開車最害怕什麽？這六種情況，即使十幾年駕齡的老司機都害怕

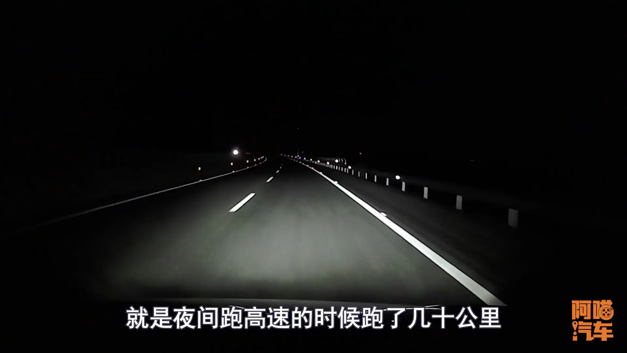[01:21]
夜间跑高速的时候跑了几十公里都没有遇到一辆同行的车子就是一个人在那跑跑到最后自己都怀疑我是不是还在这正常跑高速就是有一种很恍惚的感觉尤其是如果天气还不太好的话你会觉得越跑越可怕所以一般这种情况的话我要么就干脆把音乐就放在稍微劲爆一点要么有时候会把车载